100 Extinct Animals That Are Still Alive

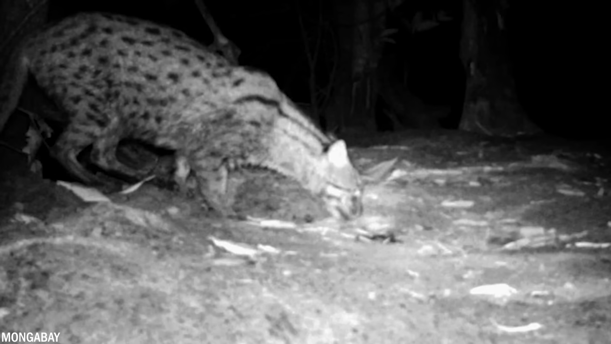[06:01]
scientists tried for a long time to look for them but to no avail until now camera traps placed in the forest finally caught the kittens and researchers were very happy to see them again the cupan